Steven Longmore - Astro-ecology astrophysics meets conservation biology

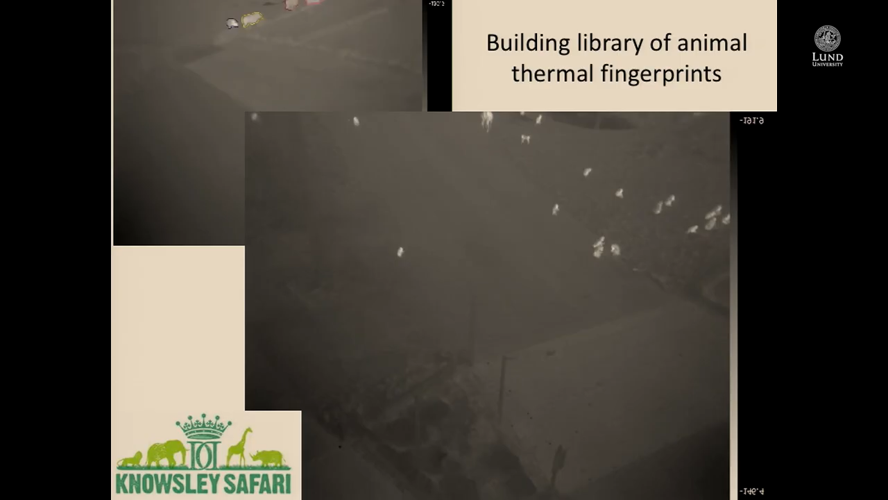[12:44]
Okay, so then we begin flying over animal enclosures. So at the top, we're seeing here is a rhino in the rhino enclosure, and you can see we're picking them out with our automated thing here. This is a troop of baboons, I think.
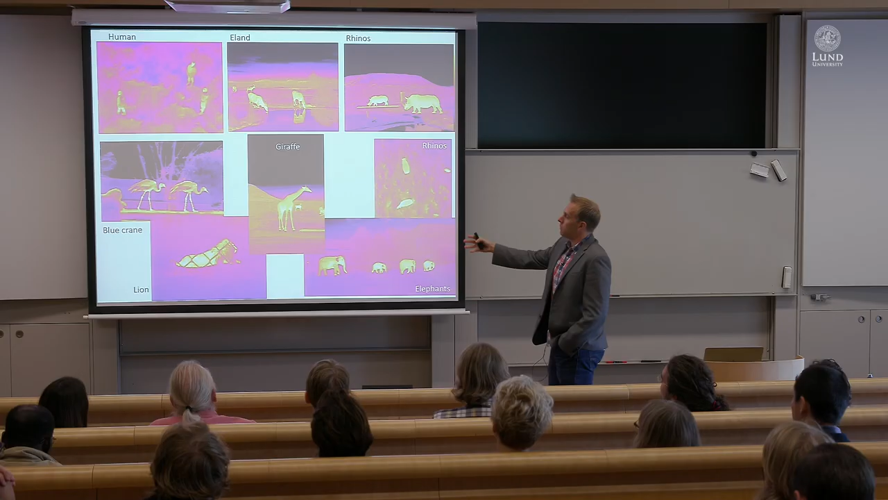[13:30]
So we begin building up thermal, this is now a heat map, so white's hot,
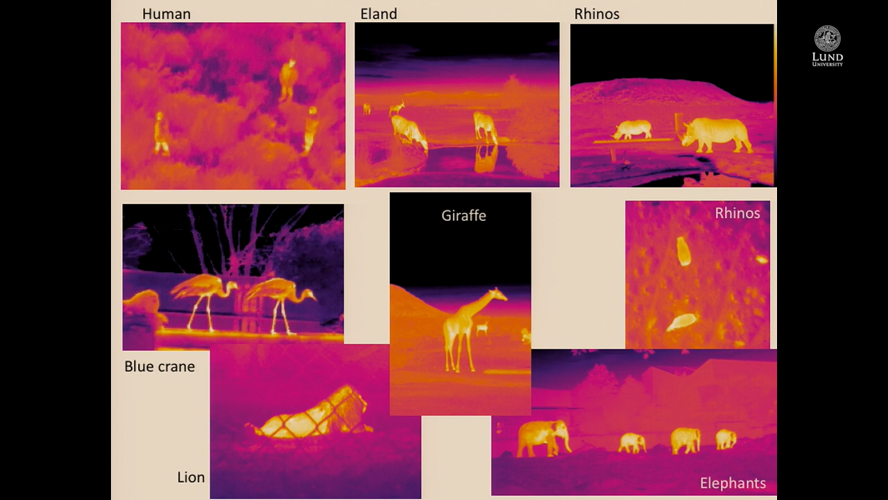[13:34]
of different animals to begin building, eventually we get into machine learning that we can distinguish between all these animals.
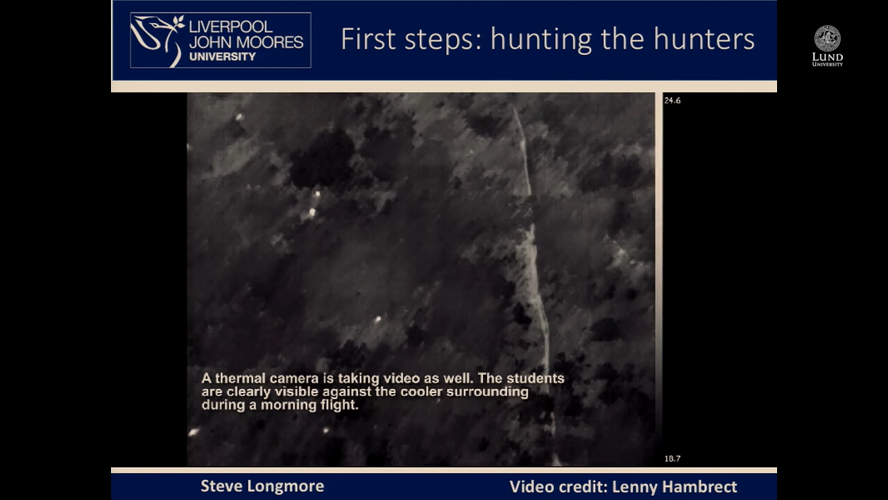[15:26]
Okay, if you've got a whole host of poachers out there, so this is now the camera flying over,
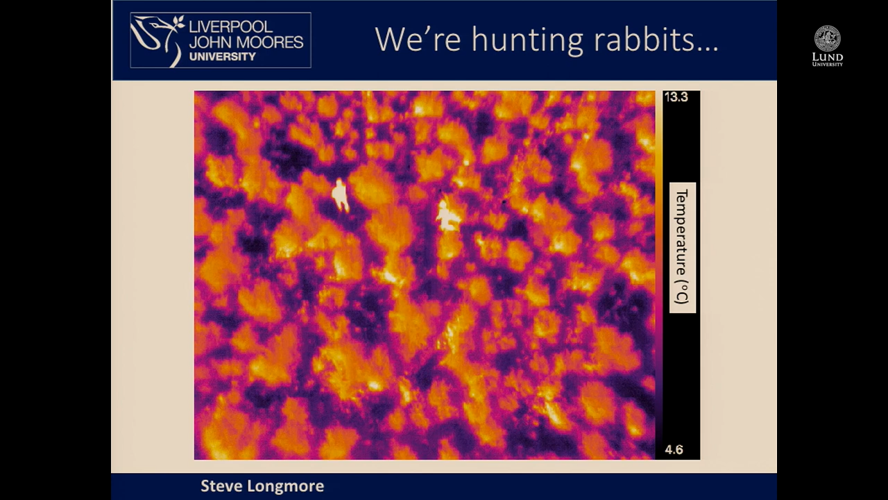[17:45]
On screen: scale top 13.3°C, scale bottom 4.6°C
this is a drone flying with a bunch of people to try and flush them out. And there it is. That's the first ever thermal detection of a riverine rabbit. And
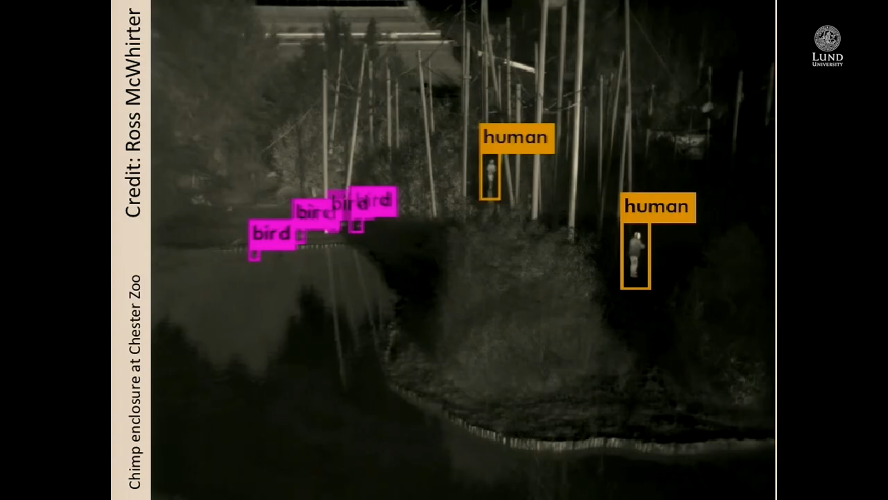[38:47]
The point is we went to a chimp enclosure at Chester Zoo, and it sped up a bit, that's why it's all a bit jerky.
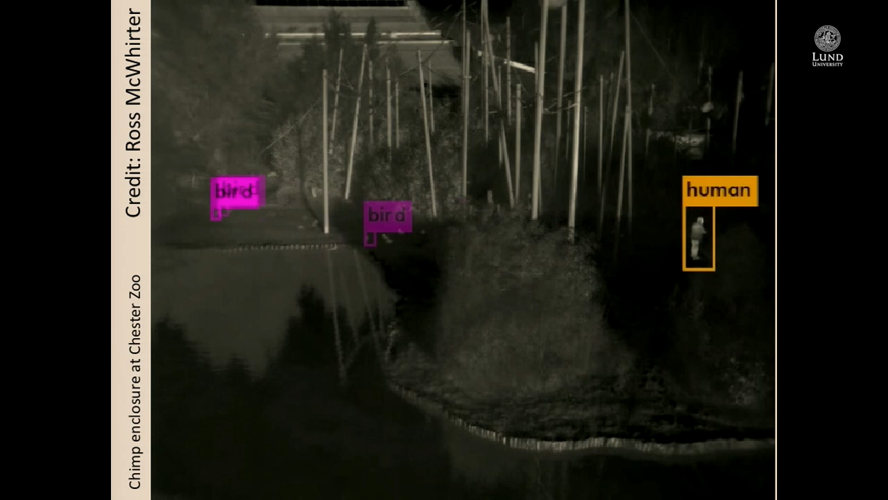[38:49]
But this is the goal of what we're trying to do.
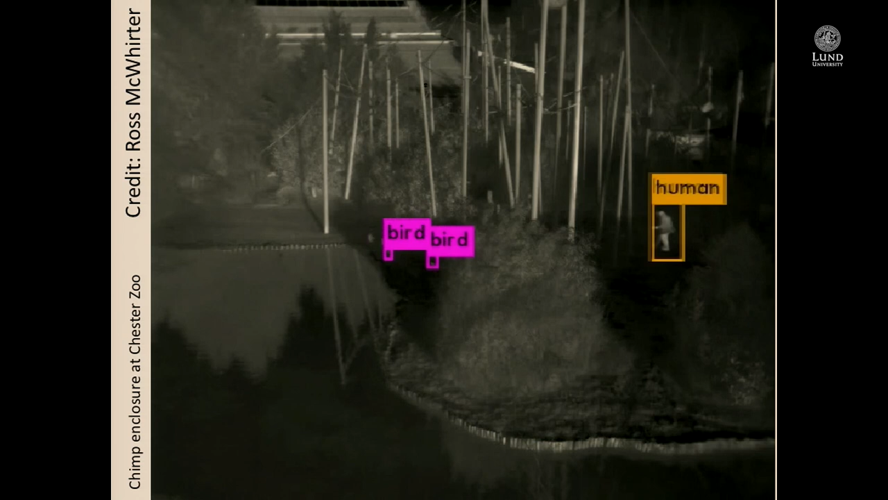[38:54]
So here are humans that come in and check the enclosure, throw out a bit of food. Here are some birds, some don't know what they're doing, dodging in the background. So that was the problem.
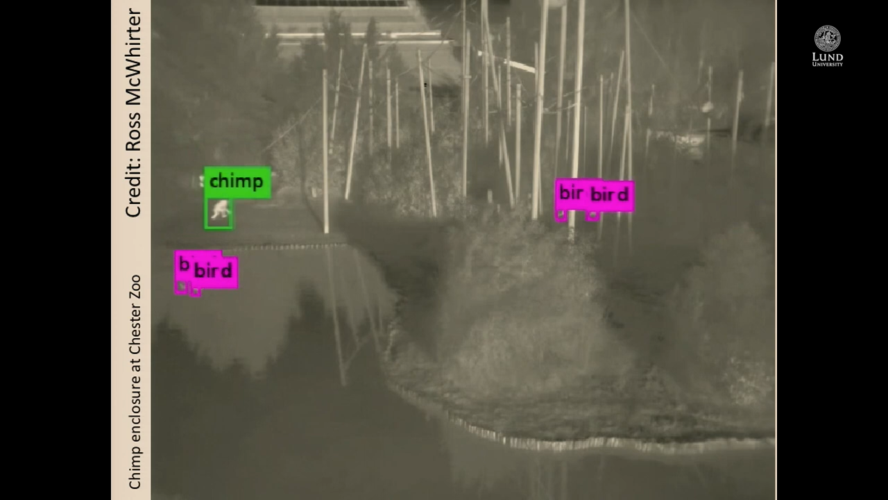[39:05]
You see the temperature change there? That was the camera thing. And here they come. These are fun guys.
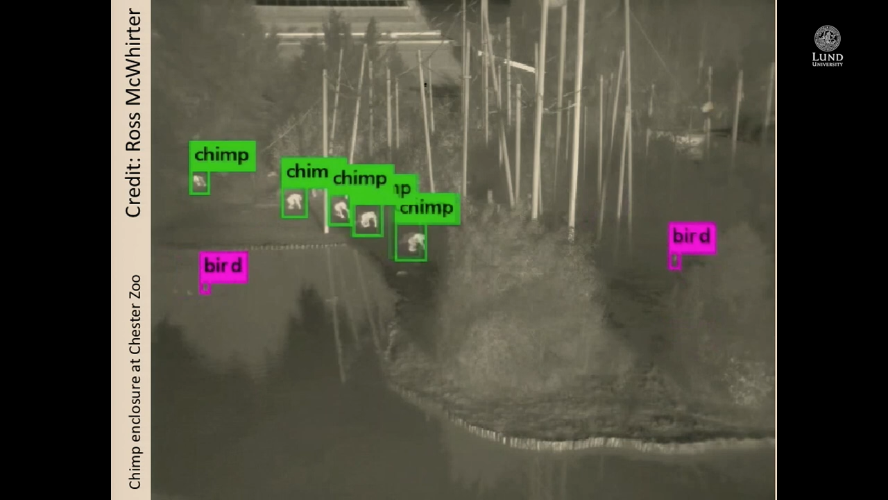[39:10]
Yeah, they do a bunch of things. So it doesn't work perfectly. So you'll notice in particular
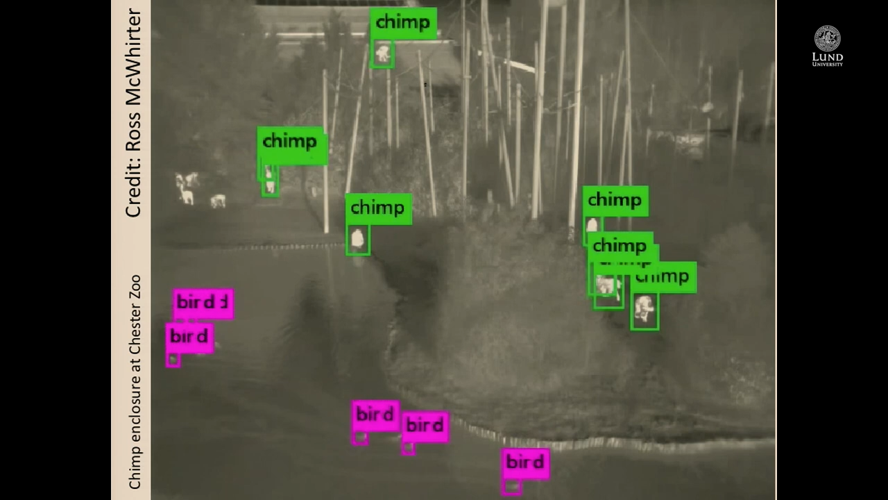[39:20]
where there are many chimps together, this particular algorithm could be improved. But the point is that generally when you run this for a long time and if you do tracking to know where things are,
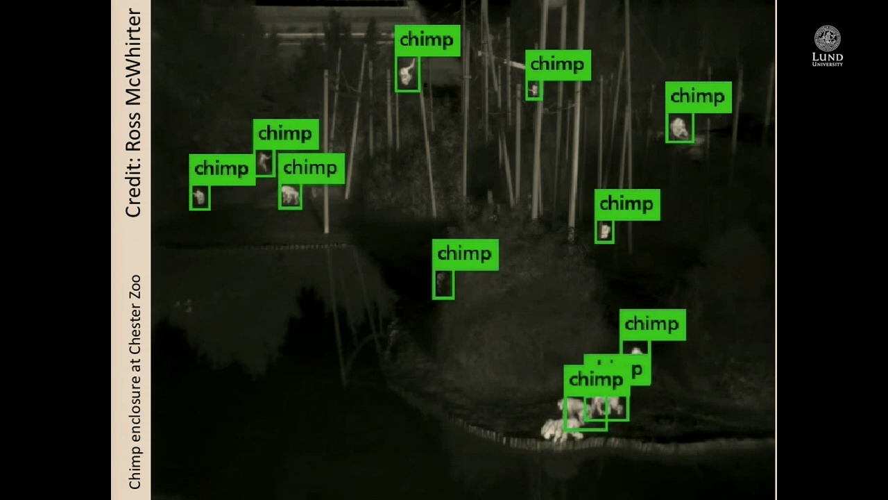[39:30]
you're going to get over time a very good estimate of what you've got in that enclosure in terms of the chimps. Then you can begin monitoring them, tracking them.